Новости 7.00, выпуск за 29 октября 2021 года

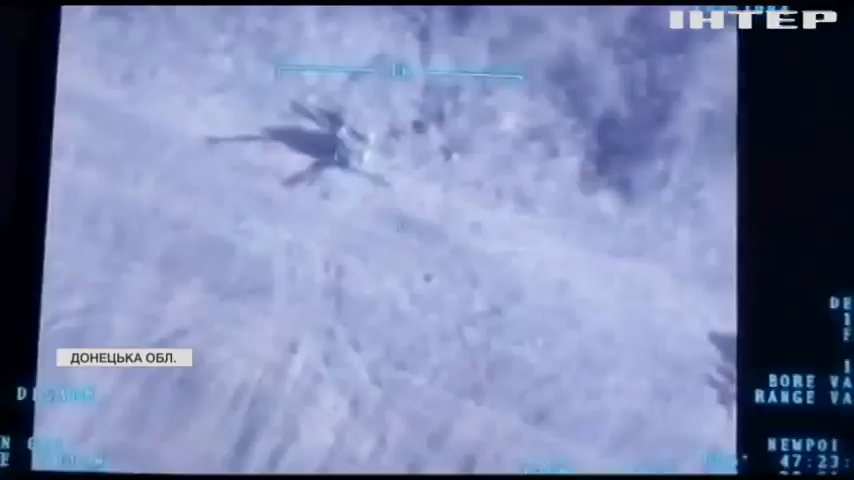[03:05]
Армійцям навіть довелося застосовувати ударний безпілотник.
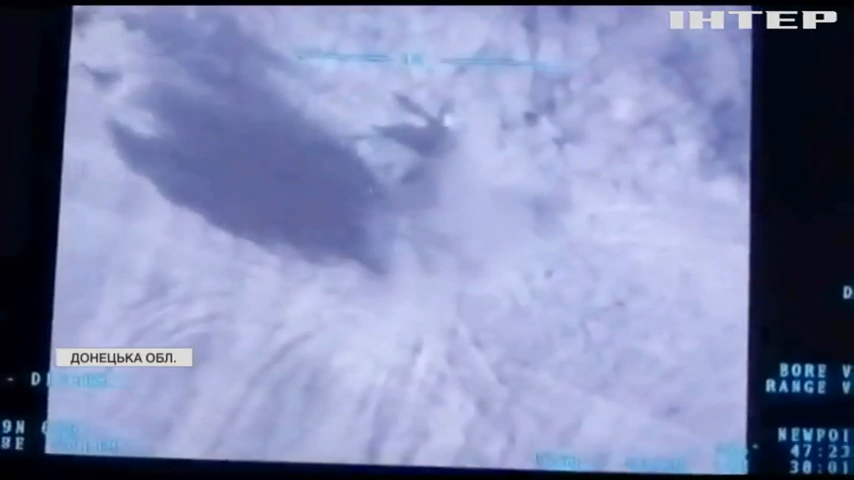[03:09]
Група цивільних відпрацювала, вночі підрозділи, призначені для охорони, залишили
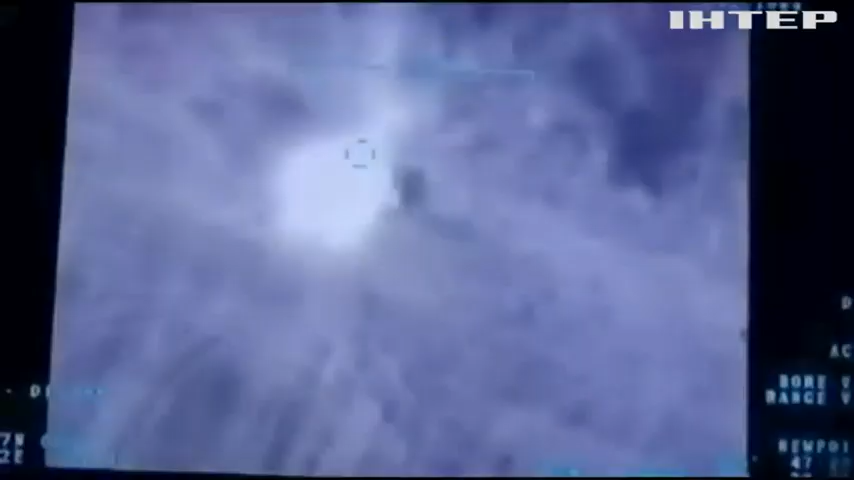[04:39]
Завдяки безпілотнику армійці припинили обстріл Гранітного.
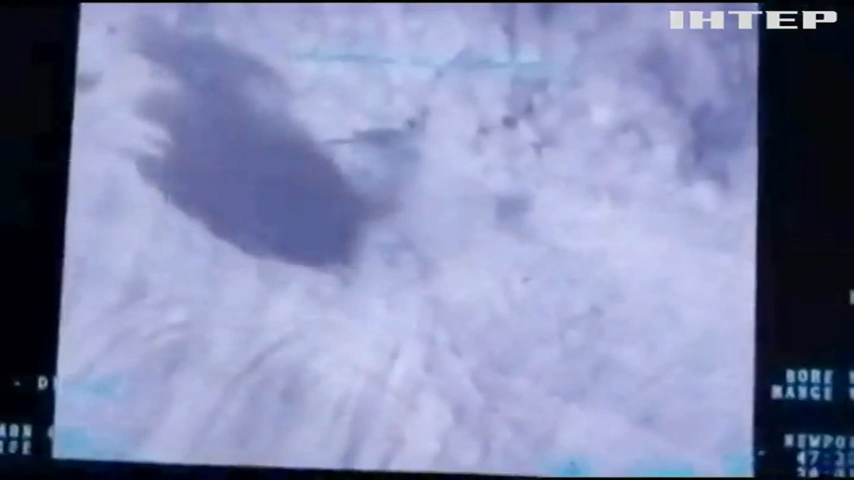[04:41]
Тоді, внаслідок ворожої атаки, загинув український оборонець.